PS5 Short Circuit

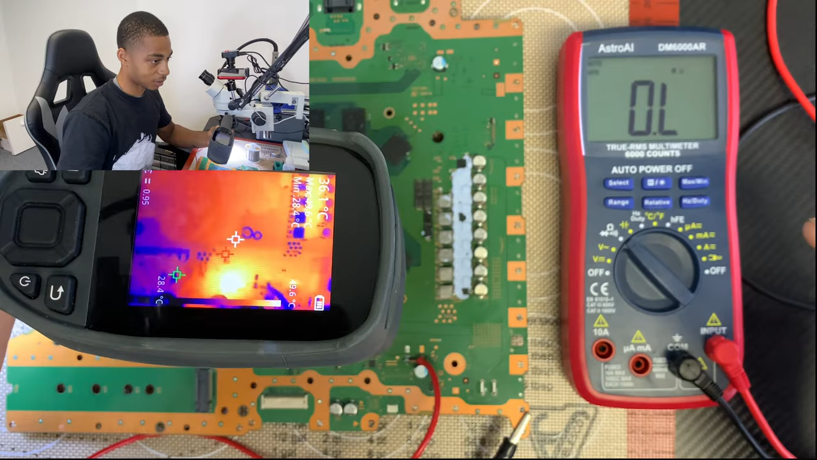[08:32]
you see that whatever, uh, come on too easy. Whatever this is right here, this area right here is heating up. It is getting to, what did I say on my 51 degrees. Now this could be something on the other, on the other side of the board too. So this is 50 degrees, 47 max 50. Let me see if it's hotter on this side.